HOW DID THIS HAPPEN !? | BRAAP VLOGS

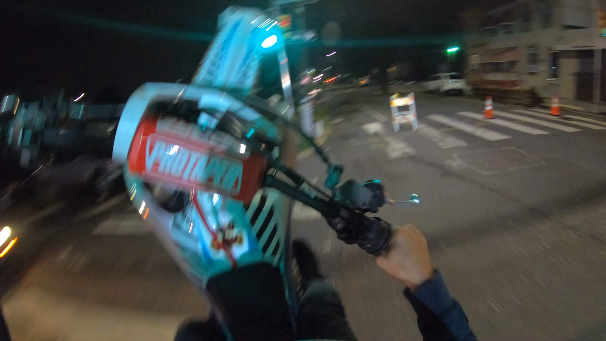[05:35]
Oh, hell no. Hell no. That's a big ass pile of water.